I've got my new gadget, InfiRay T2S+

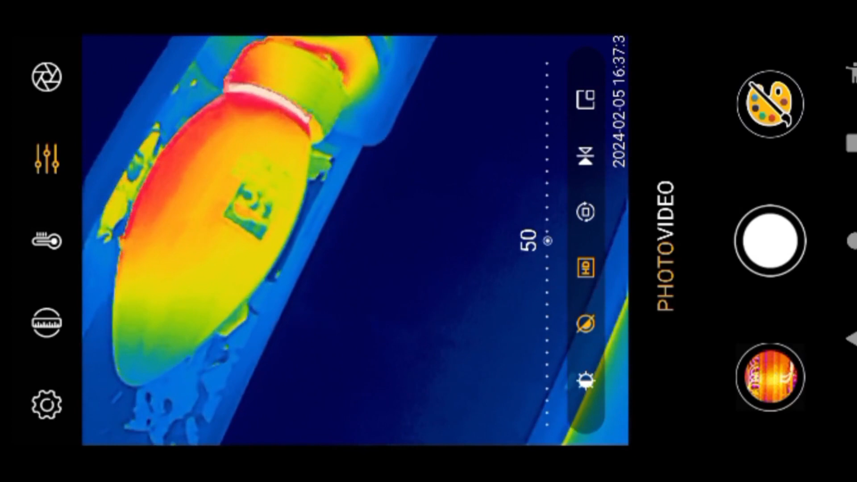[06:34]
and now I'll practice and use the application in daily life
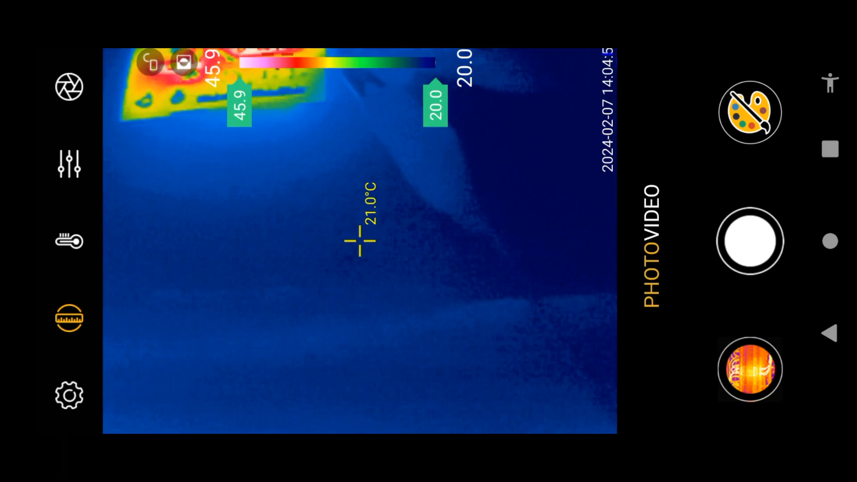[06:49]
On screen: spot 21.0°C
let's look at a printed circuit the camera is already focused
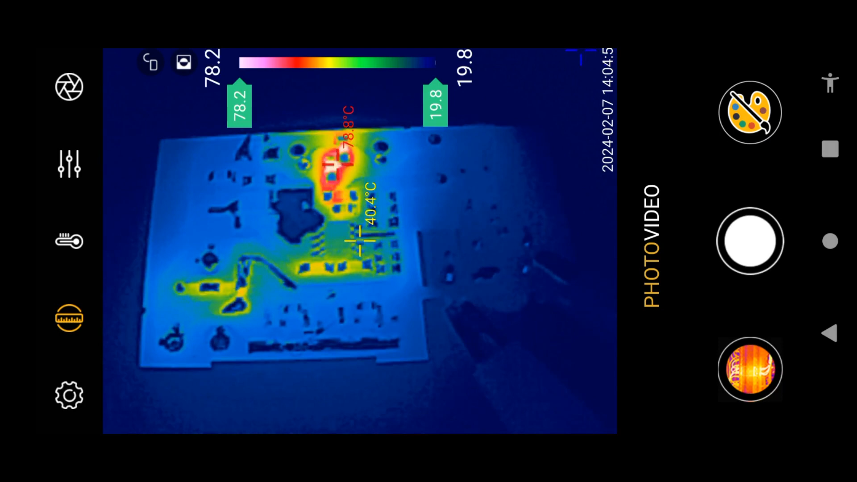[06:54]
On screen: spot 40.4°C
zoom in and out change the contrast
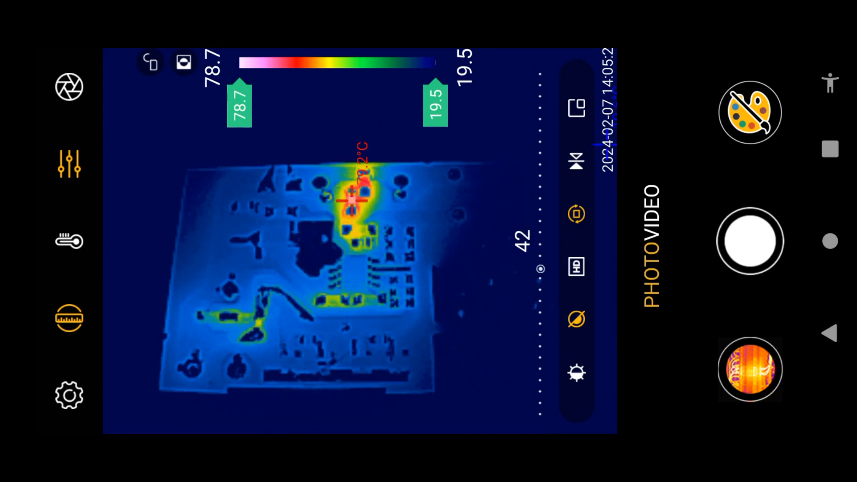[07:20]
change isotherm scale change isotherm scale change isotherm
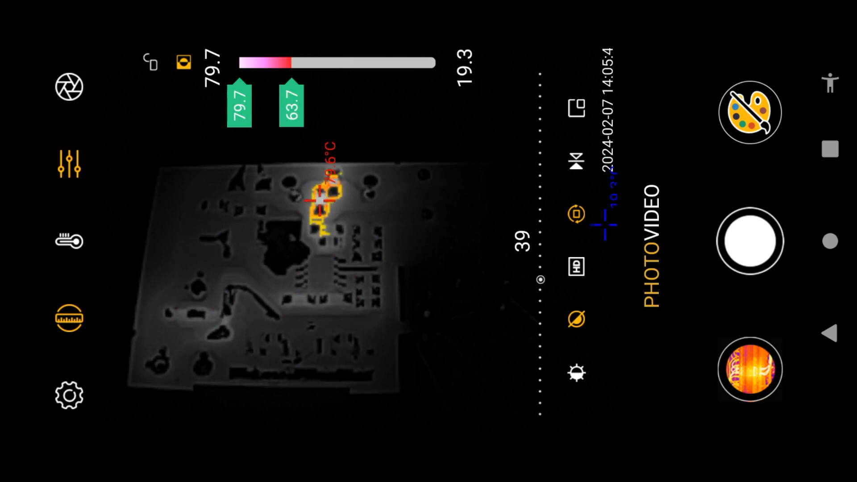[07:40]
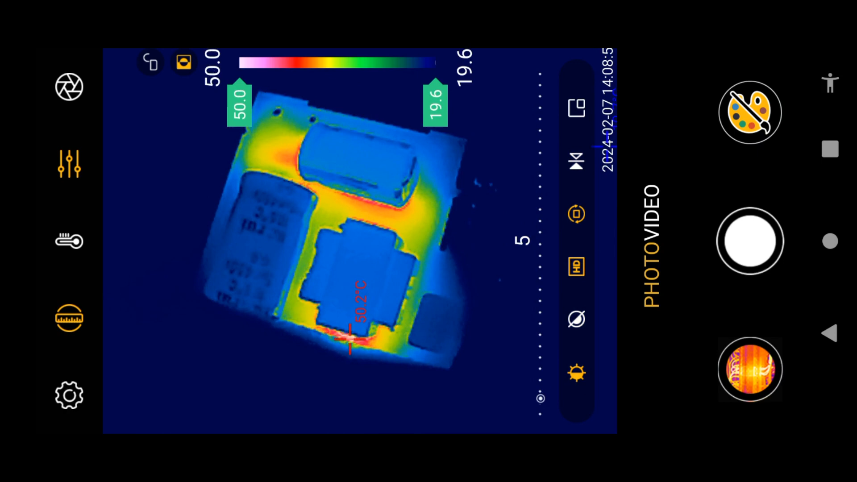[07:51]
scale here are three fams
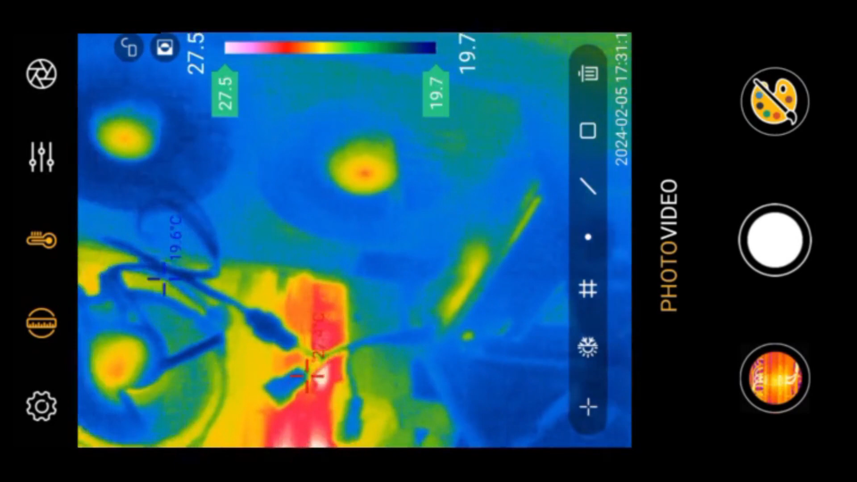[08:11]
let's zoom on one of them the are
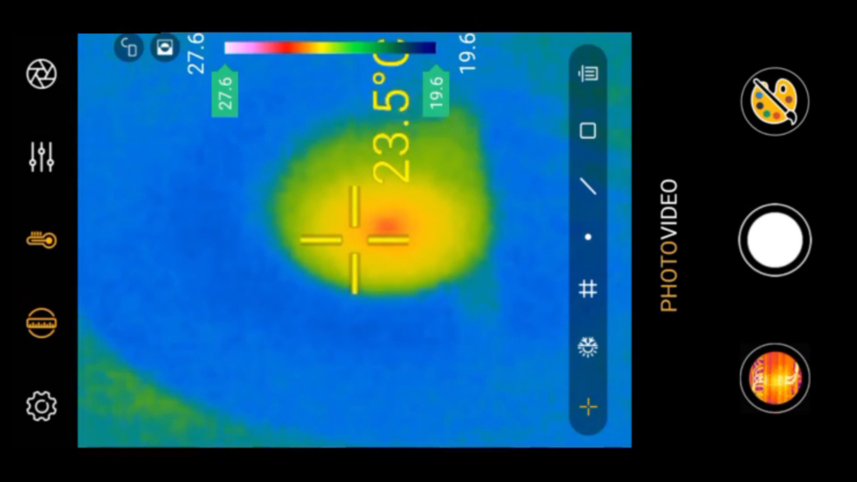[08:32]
On screen: spot 23.5°C
so let's uh
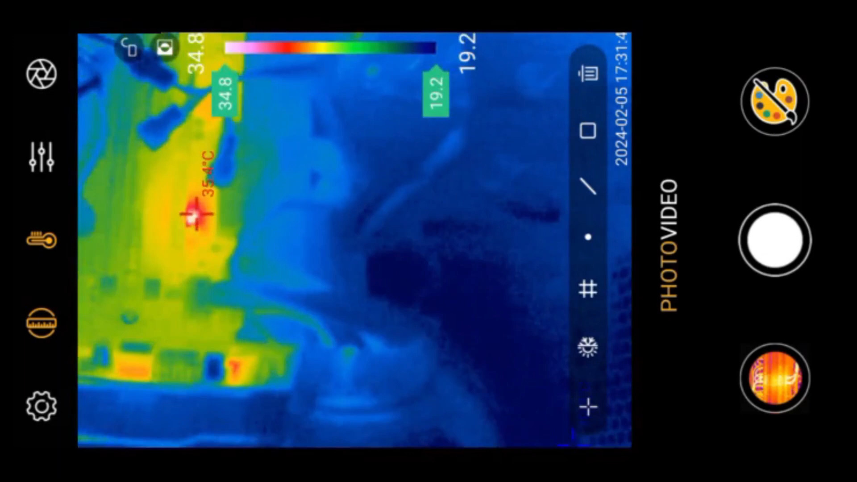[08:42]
We can zoom and look for a specific point.
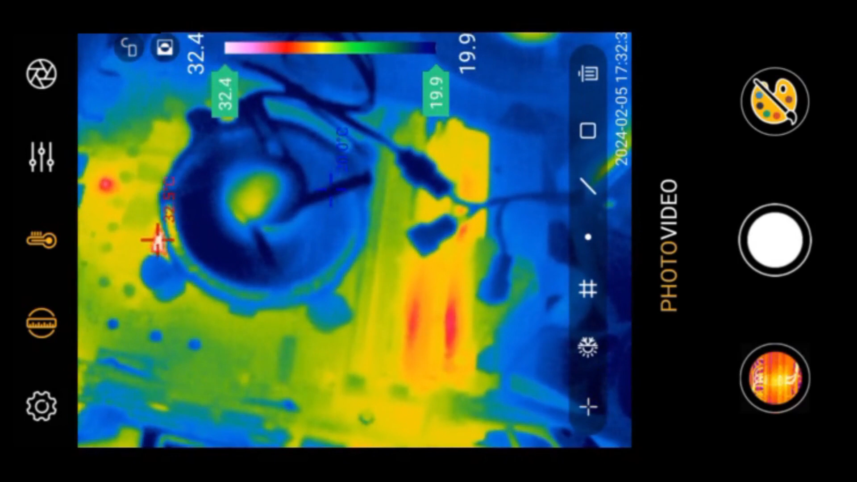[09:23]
Let's look at a flame now and heat up a screwdriver and
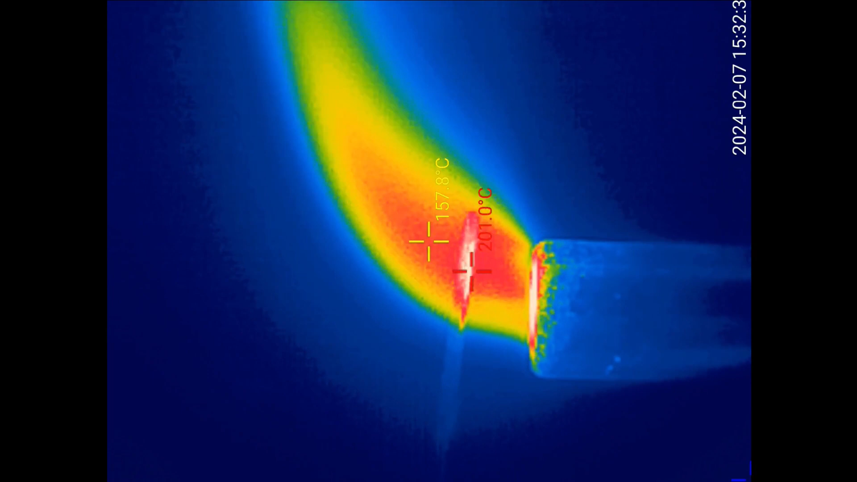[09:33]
see if we can heat it up till 450 degrees centigrade.
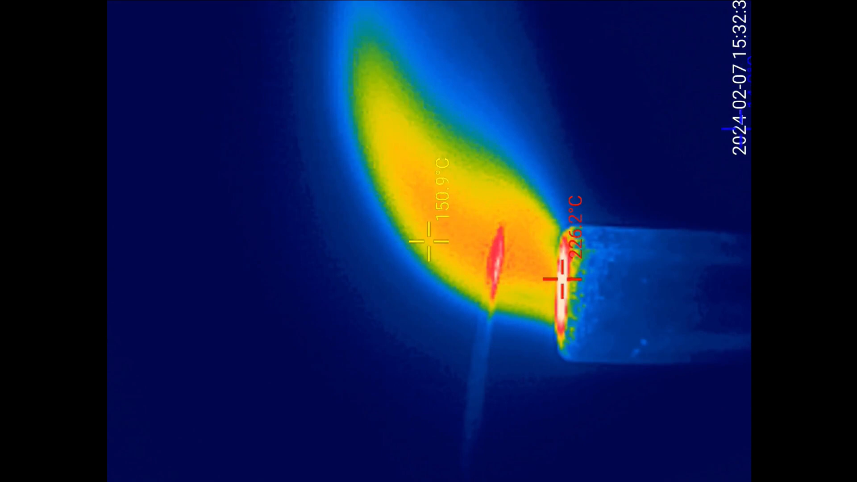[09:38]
On screen: spot 150.9°C
We can see if we can heat it up